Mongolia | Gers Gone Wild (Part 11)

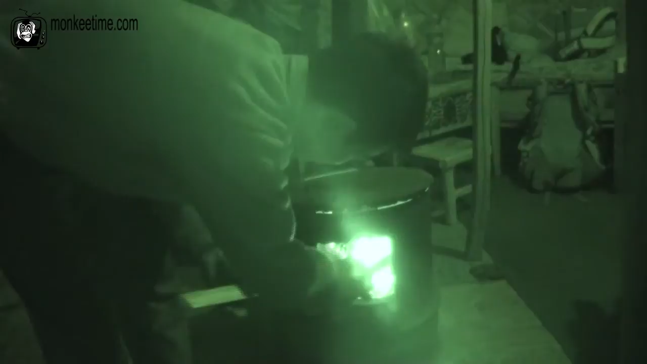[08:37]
That looks like a nuclear furnace on this camera. Oh my god. Is
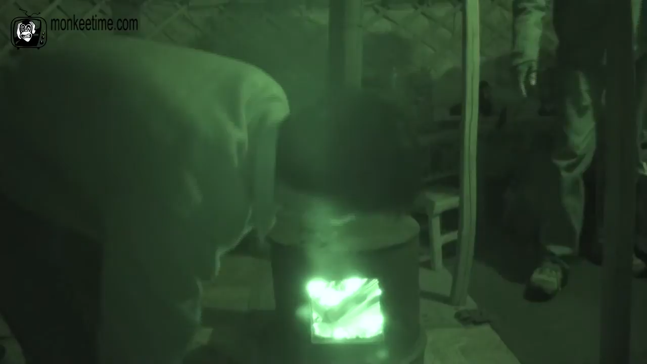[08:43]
that on the phone? Oh, it's so hot!